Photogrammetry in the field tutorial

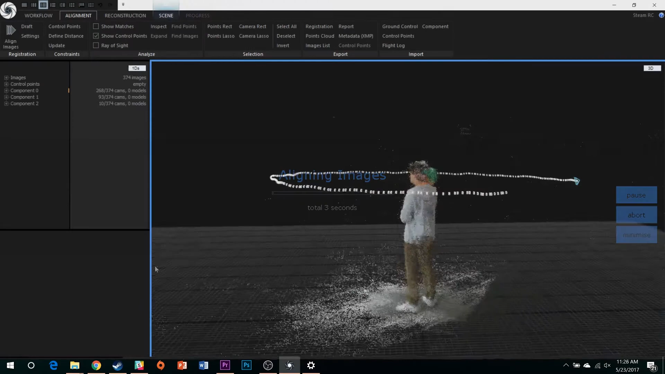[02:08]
After Alignment, Reality capture will have produced a point cloud, color and coordinate information in 3D space gathered from your capture.
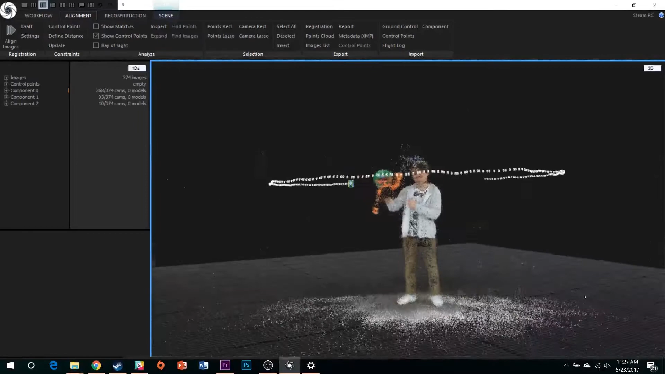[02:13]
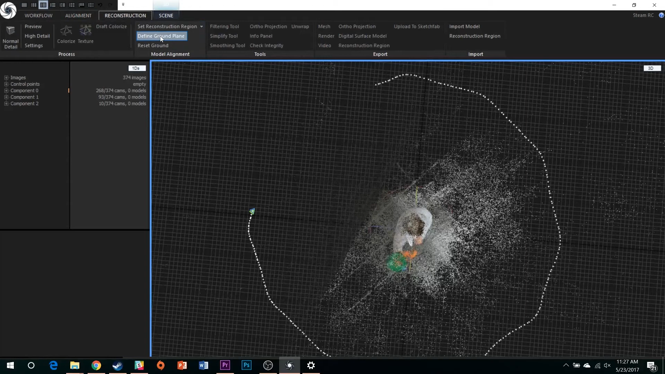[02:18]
Switch here to the Reconstruction tab, define the ground plane to orient your model, and set a reconstruction region to limit the points you want composing your model.
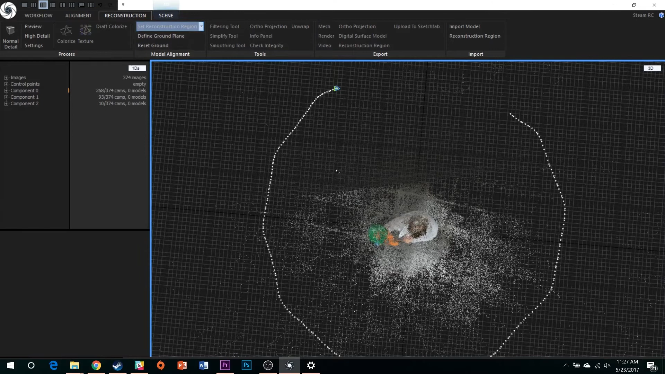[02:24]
Click first to create a 2D rectangle, and then drag to create a 3D box. Try to make your reconstruction region as tight to your model as possible.
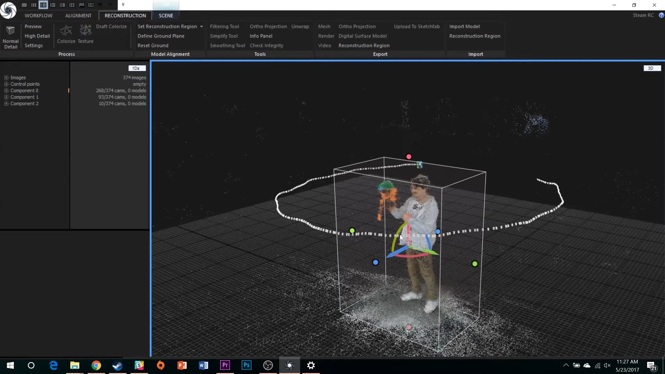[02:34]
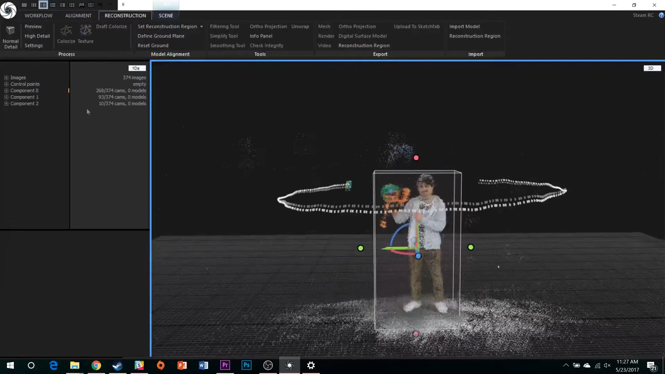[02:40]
With the reconstruction region set, select the Normal Detail button with the cube icon.
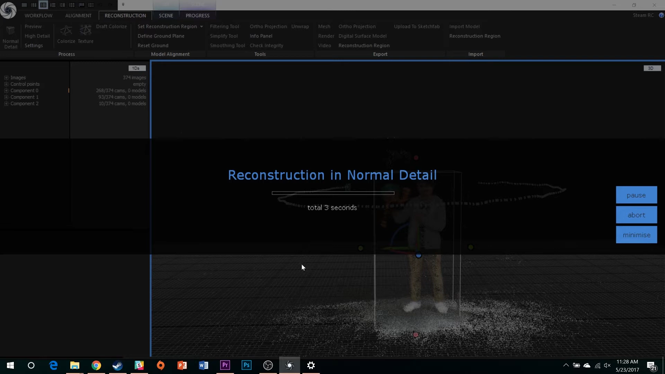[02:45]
This will turn your point cloud into a semi-solid 3D object comprising millions of polygons,
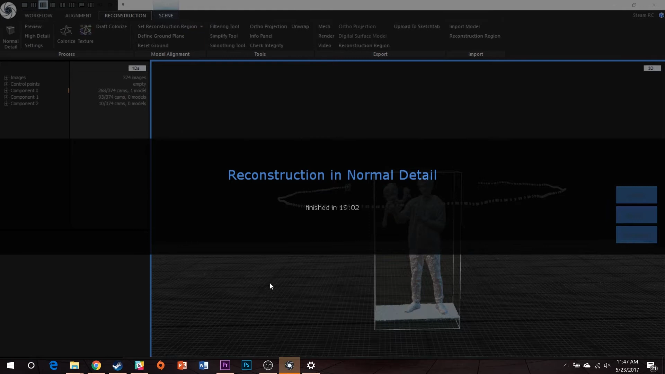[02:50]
and can take anywhere between 20 minutes to an hour. Color will look as though it has disappeared from the model, but it will return shortly. Next, simplify your model. Select the Simplify tool, and choose a target triangle count between 75,000 and 150,000.
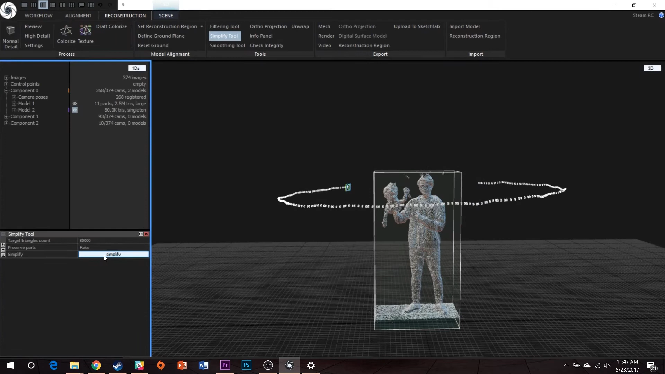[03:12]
Unwrap your model. Specify a maximal texture resolution of 8192 by 8192.
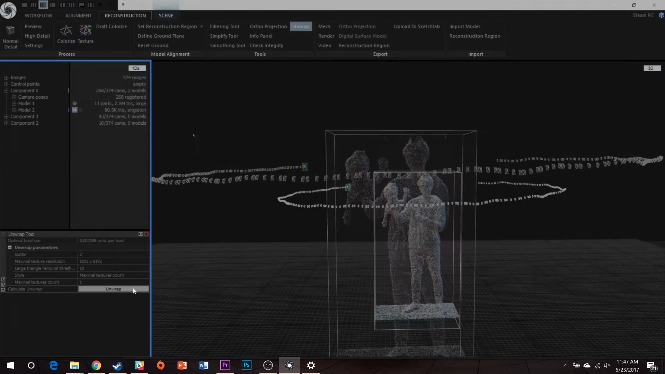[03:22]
Then texture your model. Here, color will return.
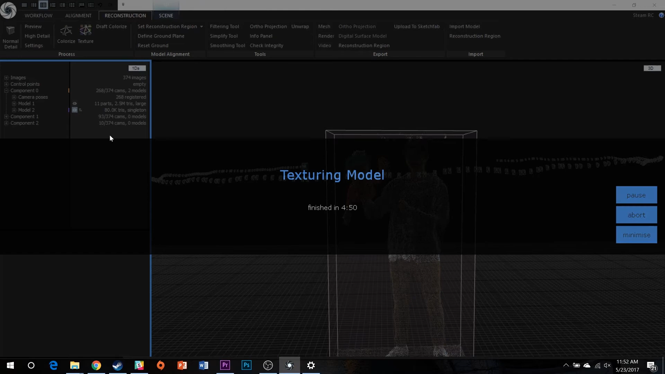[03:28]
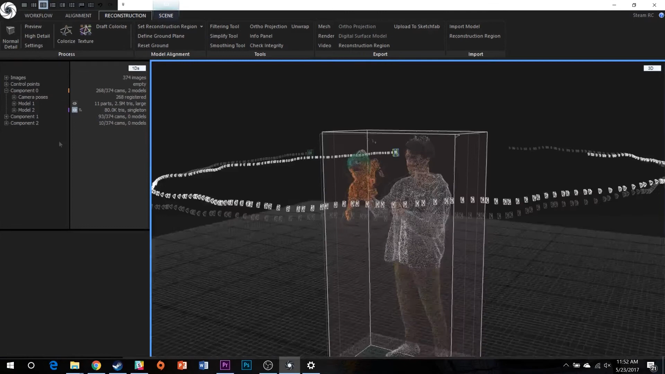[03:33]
Before exporting, save your RealityCapture project, and again we recommend doing so in a new folder.